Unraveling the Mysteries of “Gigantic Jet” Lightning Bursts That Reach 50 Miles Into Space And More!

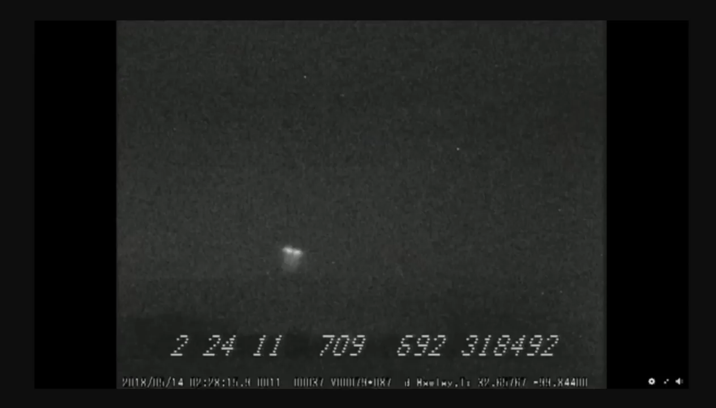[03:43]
He had a low light camera in central Texas. That sometimes randomly operates. And he had captured a couple of years ago. According to lead author Levi Boggs. From Georgia Tech. This picture. Or group of pictures. And it was kind of just sitting around. And then the lead author was told about it. And decided to investigate it a bit.